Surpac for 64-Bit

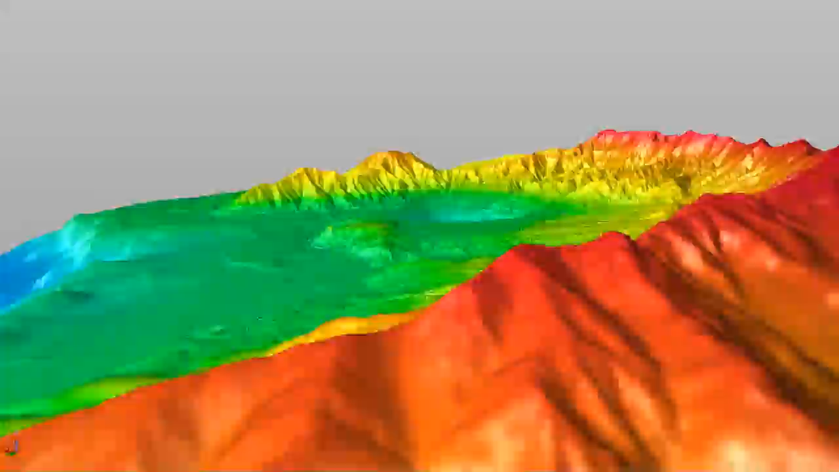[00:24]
With the use of a 64-bit platform, Surpak performs at a rate limited only by the capacity of the hardware. In this view, the wireframe of the triangle edges has been turned on.
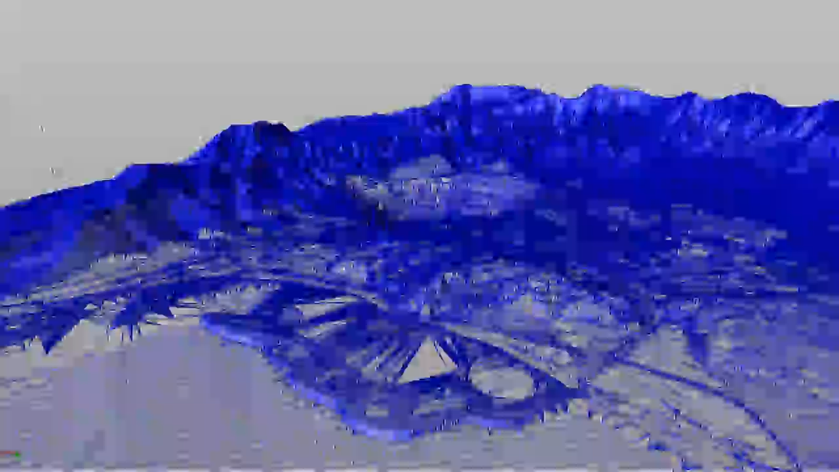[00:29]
Notice the high density of points on this model.
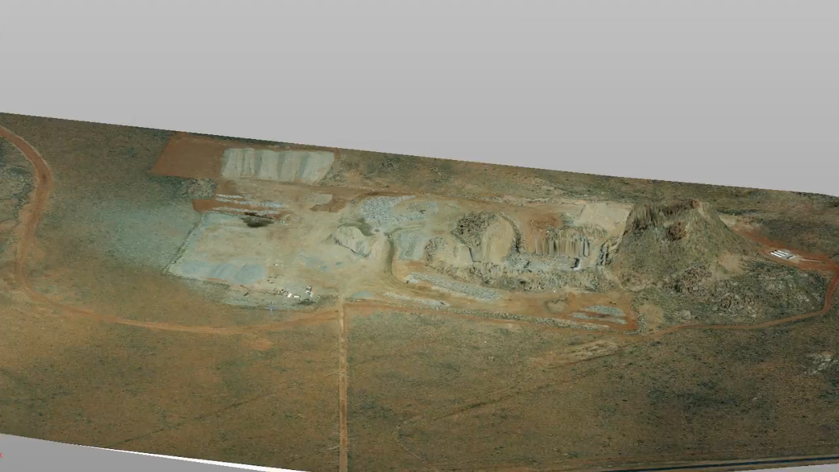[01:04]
rotated or otherwise manipulated without stressing system resources.
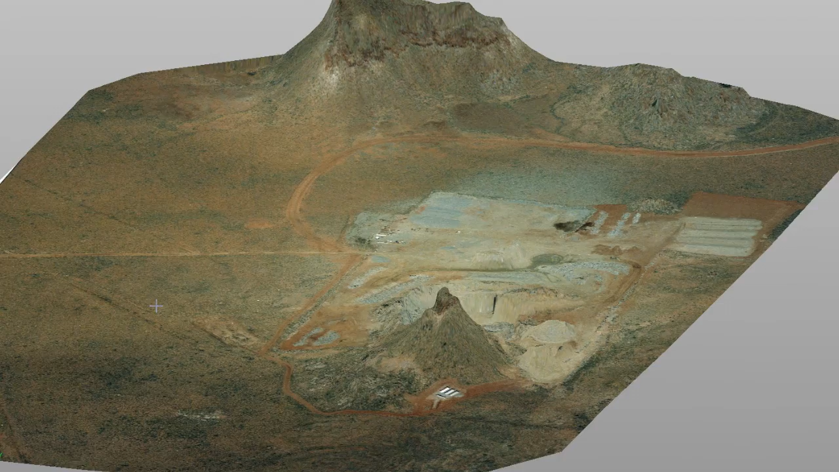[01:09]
Here, an image has been draped onto a digital terrain model.
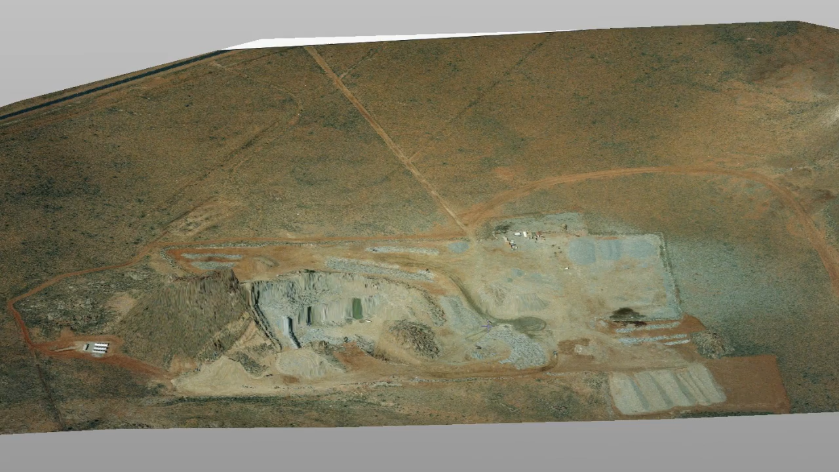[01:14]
We can see that it is very easy to manipulate and generally move about the topography in a seamless fashion.